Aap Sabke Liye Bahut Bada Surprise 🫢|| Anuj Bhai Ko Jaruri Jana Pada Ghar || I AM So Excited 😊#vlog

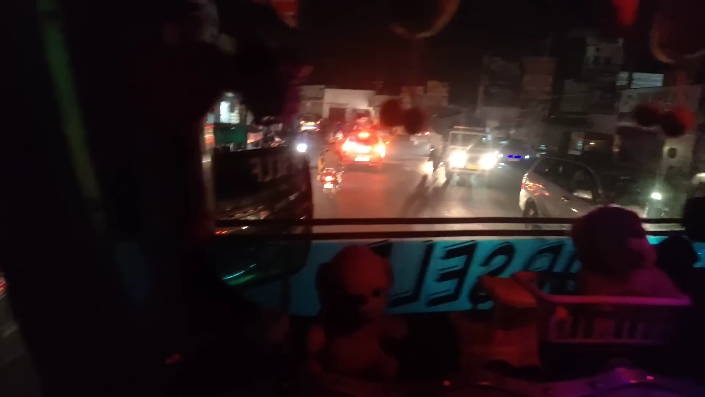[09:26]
काफ़ी अंधेरा पड़ चुका है, अभी भी मार्केट से हम चल रहे हैं, पीछे शमशान सड़क भी आई, गांव भी आया, विलेज भी आया, फ्लाई ओवर भी आया, फोर व्हीलर भी आई, सिंगल भी आई,